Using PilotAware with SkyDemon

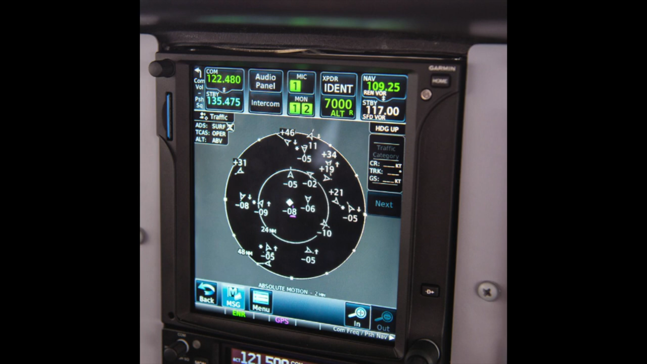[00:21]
which will display on your instrument panel display, or you can spend a far more reasonable sum on one of the carry-on boxes,
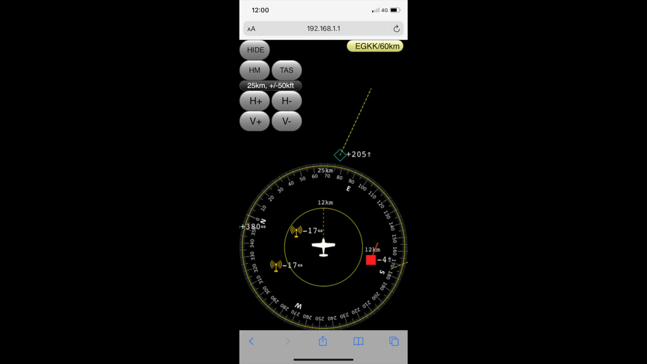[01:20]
and you get a radar screen, a bit like this.
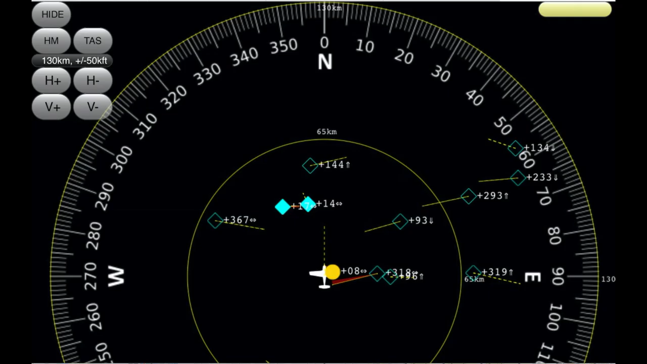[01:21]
Of course, when you then go into your SkyDemon navigation app,